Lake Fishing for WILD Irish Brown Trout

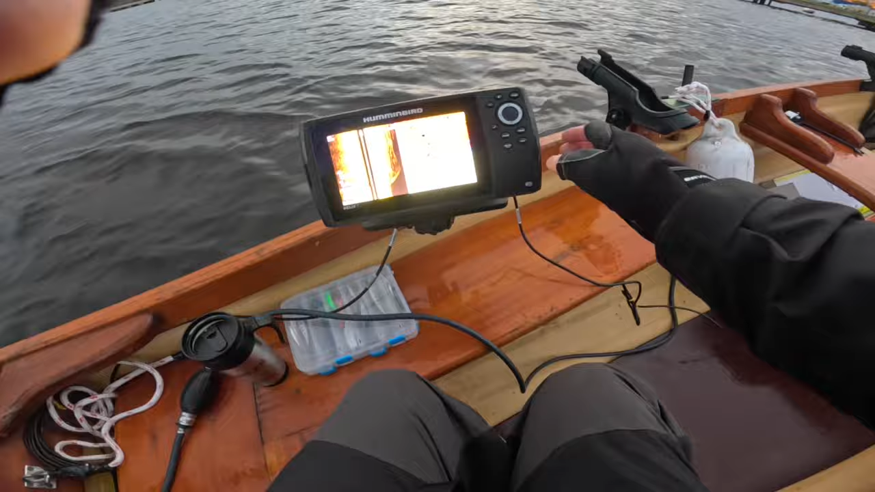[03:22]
So I like to keep the fish finder on map and side scan, just so I can find a bit of structure and follow the contours. Basic enough for the trout. A lot of the time I don't even bring the fish finder when I'm fishing for trout. It's just more of a tool than anything to help you. So let's go.
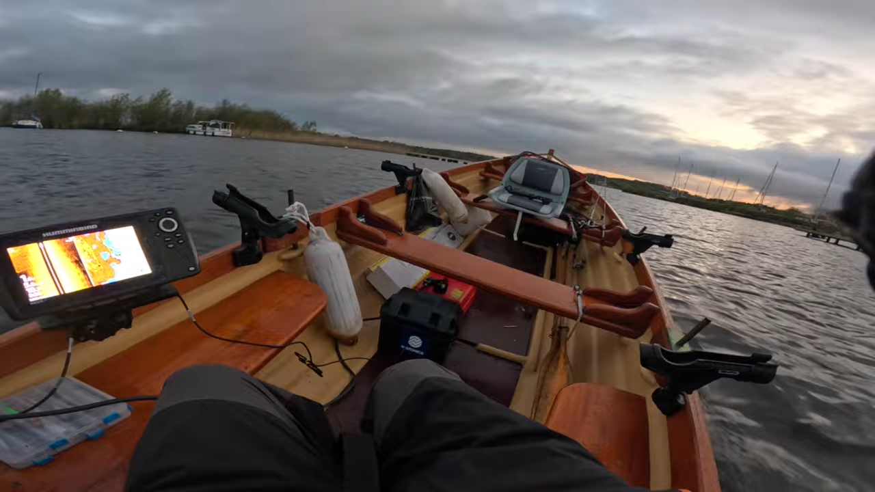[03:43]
Okay, so we're going to start off with a smaller paddle, on this rod anyway. And get out behind the boat, start with a bit of trolling, find a fish.